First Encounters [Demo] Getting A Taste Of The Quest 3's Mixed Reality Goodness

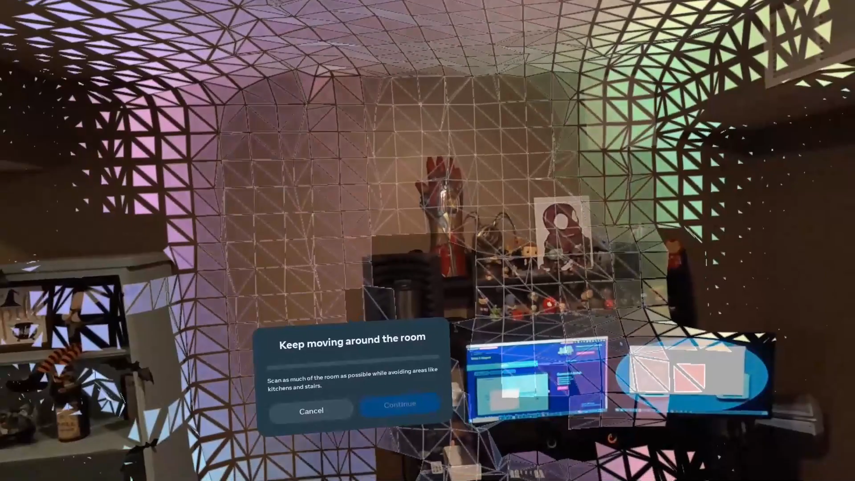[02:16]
Now it's gonna scan everything, every object,
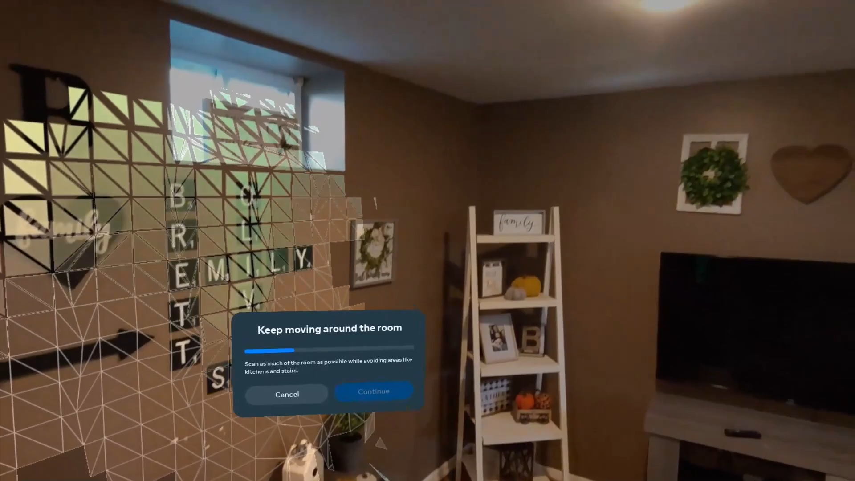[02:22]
because things in the game are gonna interact with what's surrounding me.
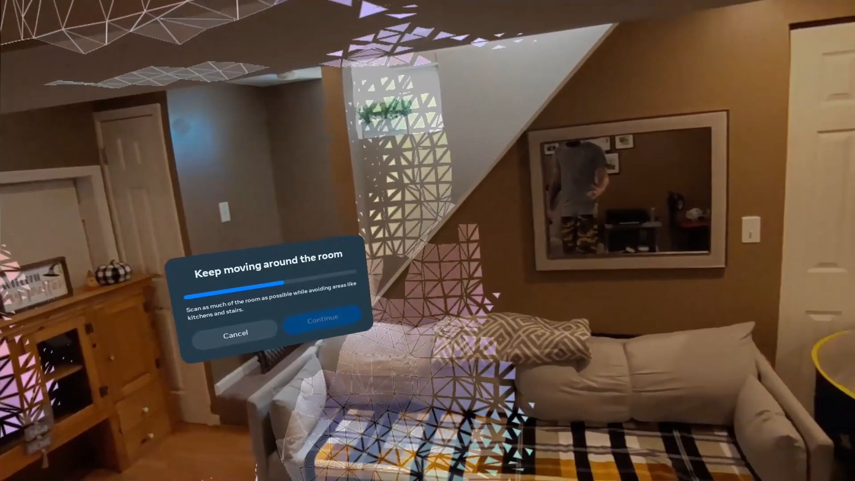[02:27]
Like if something falls, it's gonna land on my coffee table and it's gonna sit on my coffee table.
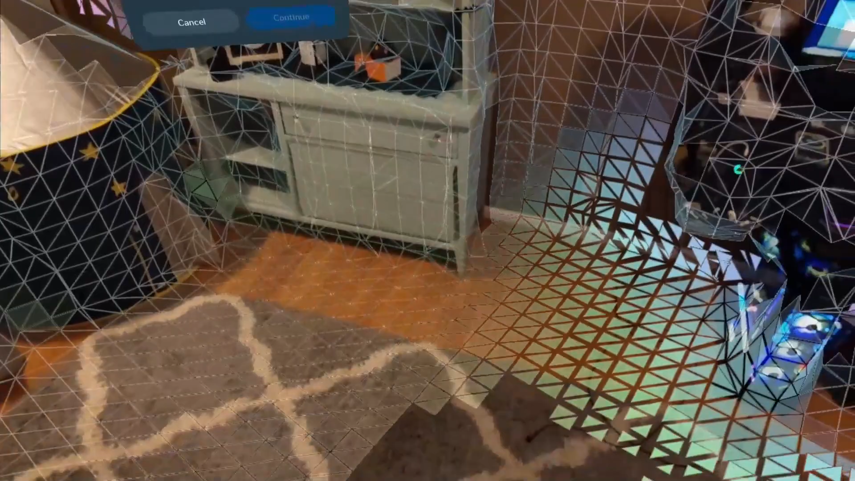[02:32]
I think we got a full scan of everything.
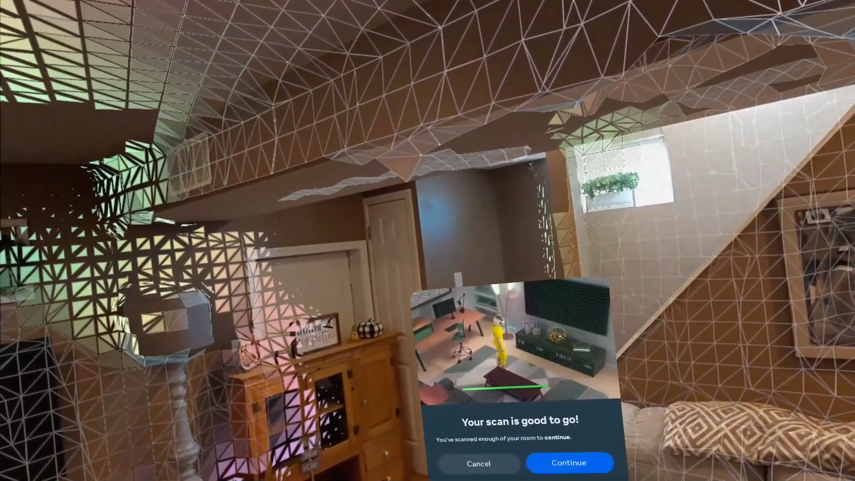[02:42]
Did it get over there? Let's make sure it gets that.
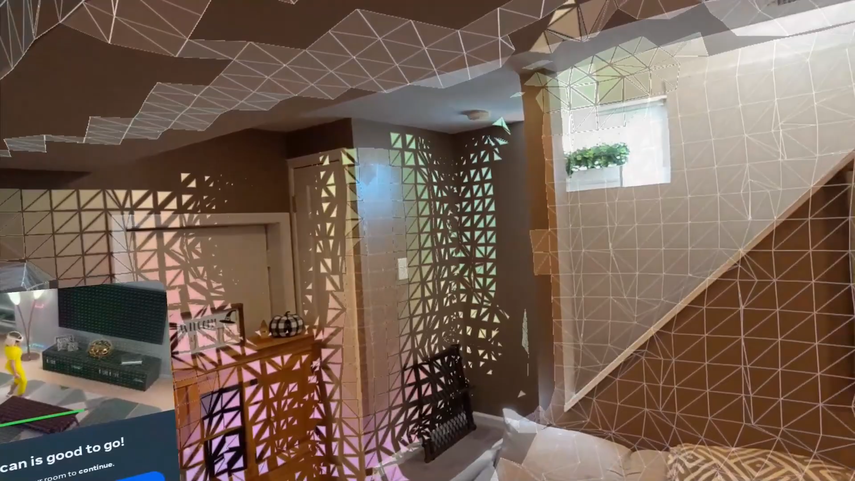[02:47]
The stairs and shit. Gotta excuse the mess, my kids' toys.
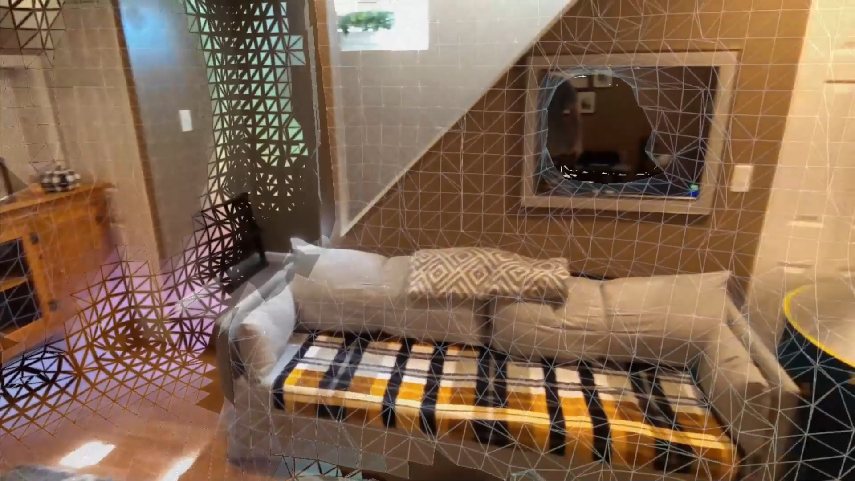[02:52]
Alright.
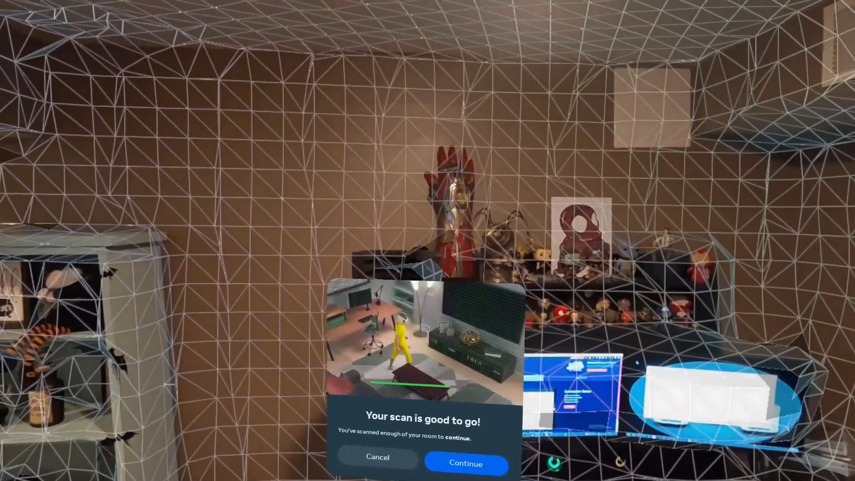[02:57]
Scan is good, let's go.
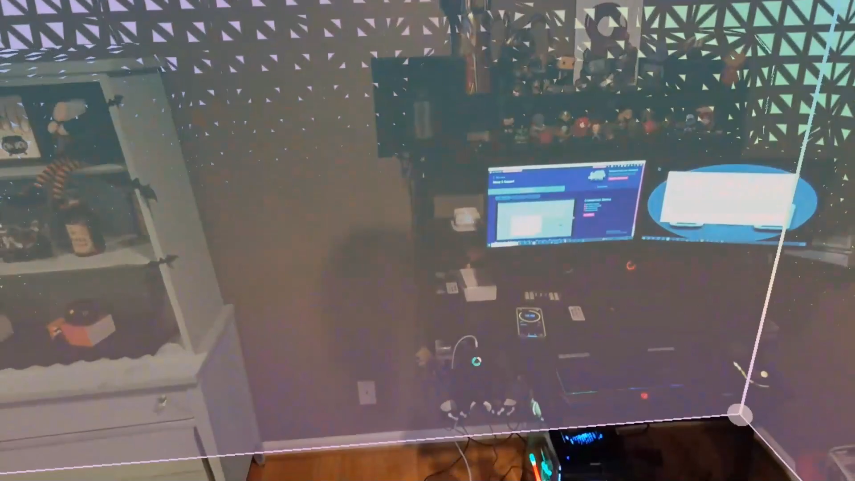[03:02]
Okay. Adjust walls if needed. Looks like my walls are good, that'll work. Please wait. Space setup is complete.